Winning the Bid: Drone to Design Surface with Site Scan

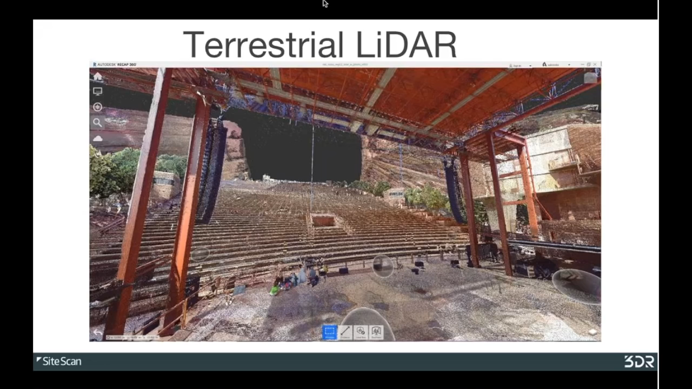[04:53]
And in short, the capability of this package was mind-blowing, to say the least, and I immediately contacted the City and County of Denver Parks and Rec and pitched the idea of visiting one more time to scan 150 acres of the park. And they graciously accepted, and we began our flight planning the following week only this time we had the capability of doing it in one day, which they were really happy about because this was right in the middle of their concert season, and to be in and out of there in one day was very important to them. So what you'll see today is a small sampling of the data set, and at this point in time,
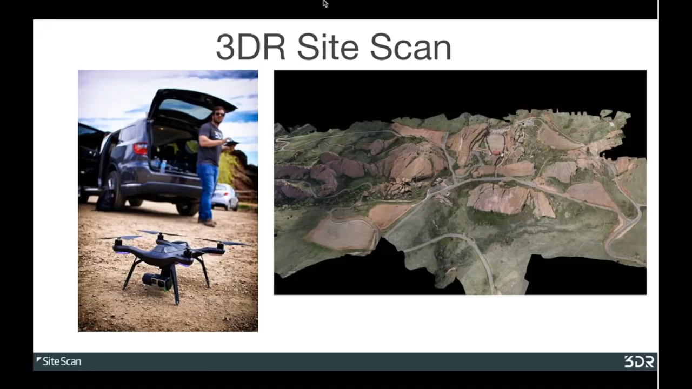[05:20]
we are primarily focusing on establishing a workflow, and our presentation will reflect that. So with that little bit of history, I'm going to pass this off to John Heiberger for some of the technicalities. All right. Thanks, Bobby.
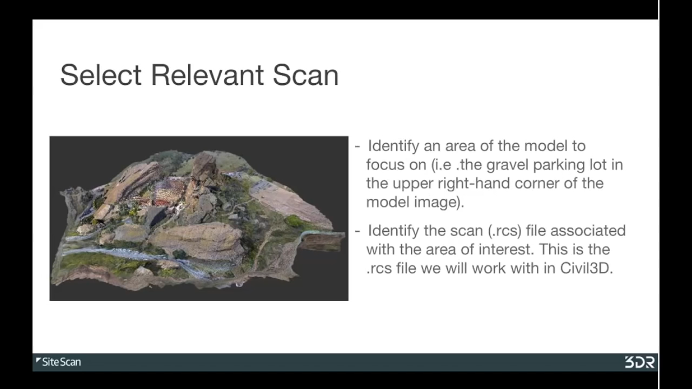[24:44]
We're going to, in recap, just identify the specific scan, the .rcs file associated with just that area, and that's the .rcs file that we're going to use in Civil 3D. So moving on from there, the next step is how do we get that .rcs file into Civil 3D? In Civil 3D, we're going to open up a new drawing file, a .dwg, We're going to basically navigate to the insert ribbon and find the tools, the Autodesk tools that are already built in for processing point clouds. So you'll find the point cloud tab, and we're going to find the attach button.
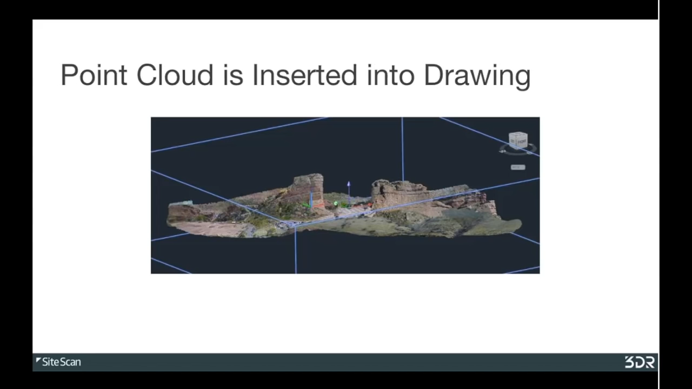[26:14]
The blue box that you see surrounding it is just a bounding box for our point cloud. The next thing I want to talk about as we move on is to how do we kind of make this large data set, this point cloud, more usable. We really just want to focus in on the parking lot. So what we're going to do, and there's a couple different ways to manage this kind of data. I'm just going to illustrate one of those ways. What we're going to do is we're going to go up and use the cropping features
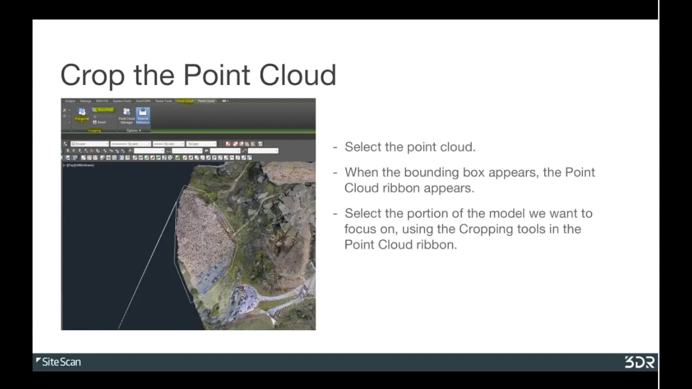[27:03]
just the parking lot that we want to focus on. And that's what you see in that image there with the white line surrounding the gravel parking lot. Once you've selected that, you'll just hit OK. And moving on to the next slide there, we show an image of what that particular parking lot model looks like after the rest of the larger point cloud model has been hidden. This just makes it, again, a little bit more user-friendly as we try to focus in on this parking lot.
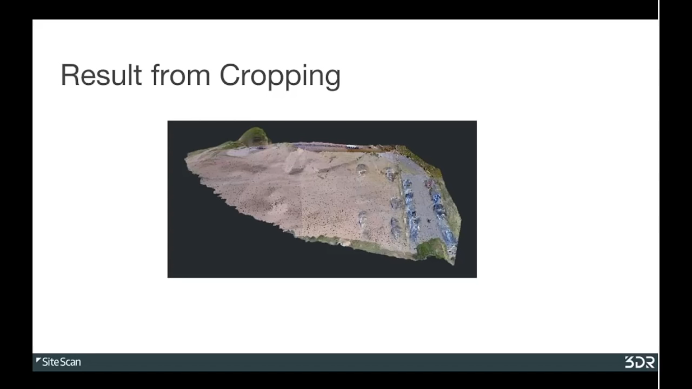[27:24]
So then we really get to the meat of this tutorial,
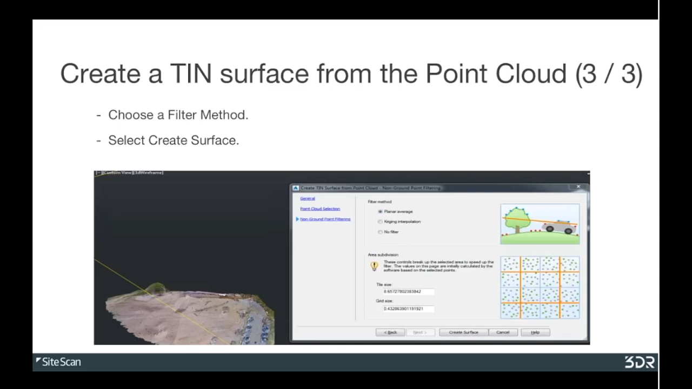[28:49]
So we're just going to hit planar average, and then we're going to hit the Create Surface button. The next slide shows what the result is, and that result is a tin surface of just the area of the model that we want to focus on. That's shown in the upper left-hand corner there. The green that you see is the tin surface itself, and that's, again, kind of shown from a different angle on the bottom image there. And then in the upper right-hand corner, that's just an image showing the overall 3D point cloud model that we do have and just the portion of it, the parking lot with the surface shown.
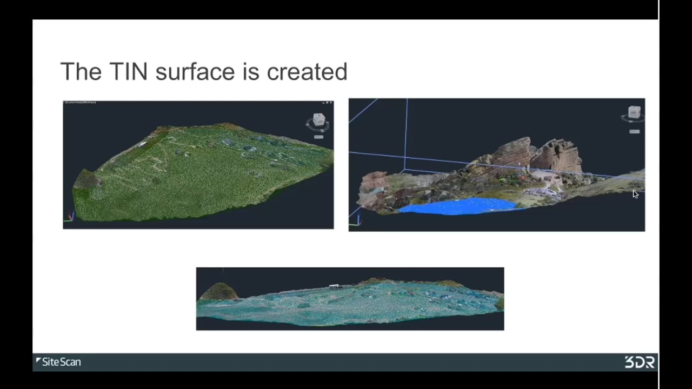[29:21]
That's the area that we want to focus on. So, again, this is the most basic elementary walkthrough of how you take drone data that you may have collected in the same day,